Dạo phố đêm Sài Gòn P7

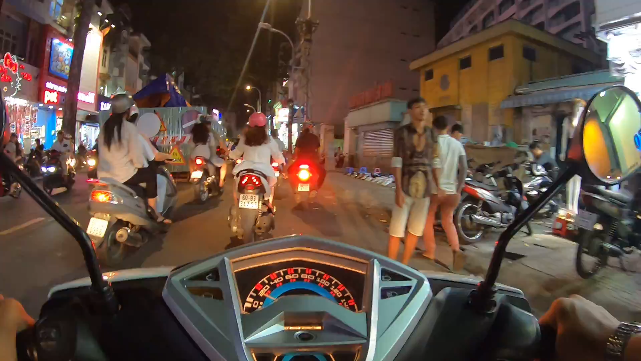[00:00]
bên phải Duy đây là bệnh viện Nguyễn Trãi gì? Bệnh viện Nguyễn Trãi là ngày xưa là bệnh viện Phúc Kiến có gì ha?
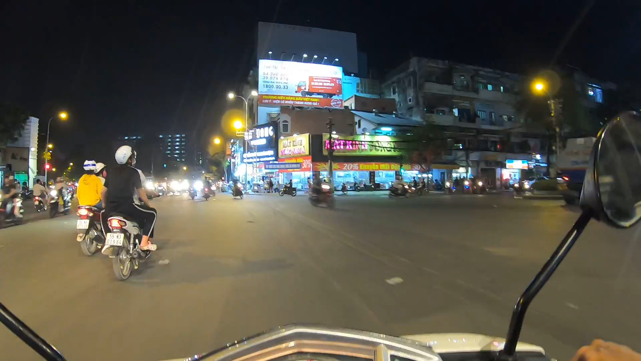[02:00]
Giờ Duy đi thẳng Nguyễn Trãi luôn cái gì.
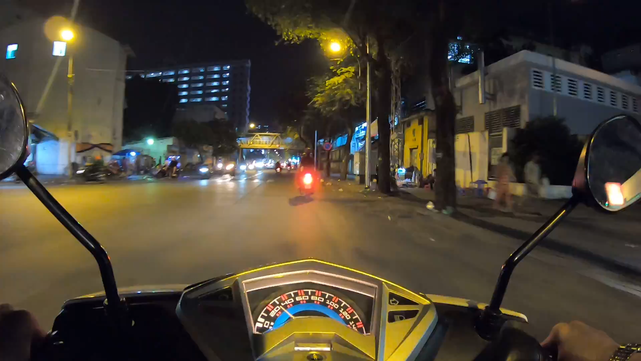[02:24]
Phải Duy là bệnh viện Nguyễn Tri Phương ha. Bệnh viện Nguyễn Tri Phương là bệnh viện Quảng Đông ngày xưa thôi vậy. Rồi Duy về phải Nguyễn Tri Phương, đi thẳng là sẽ ngược chiều đấy. Nhưng mà nó bà đó ban đêm đi thẳng luôn rồi.
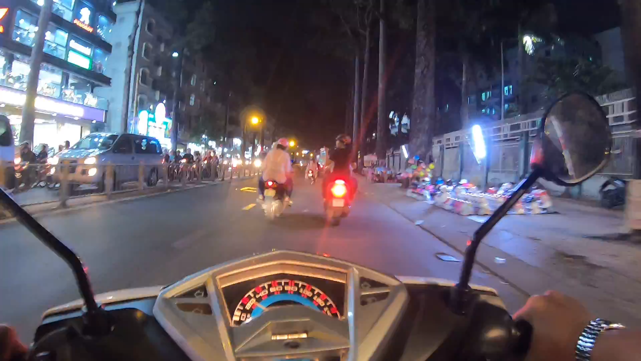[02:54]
Ngược chiều đó, các bạn để cái bảng dần dần đó. Xui xẻo là gặp công an ngay, còn không gặp công an thì cũng gặp người ta tông mình. Không nên chạy liều ha. Có thể mấy người đó nhà tại góc đó người ta lười, người ta đi thẳng luôn.
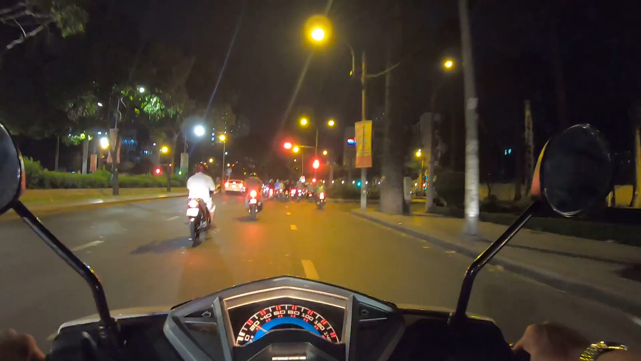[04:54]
mặt Duy là cắt ngang ở đường Ngô Quyền quý vị. Bên trái là trung tâm huyết học Hùng Vương quý vị.
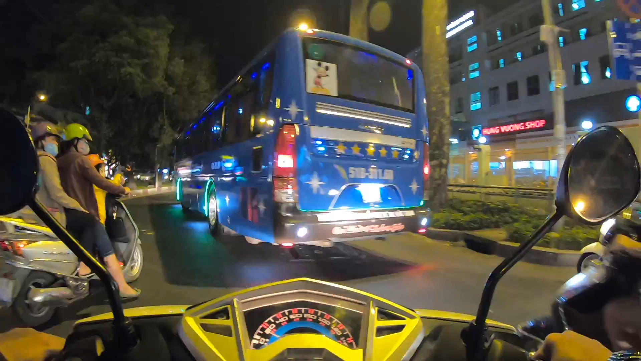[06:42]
Bên phải là bệnh viện Phụ Sản Hùng Vương quý vị. Hồi xưa là xe đó không á, mà xe đó là hồi mốt thời thượng á, ngày xưa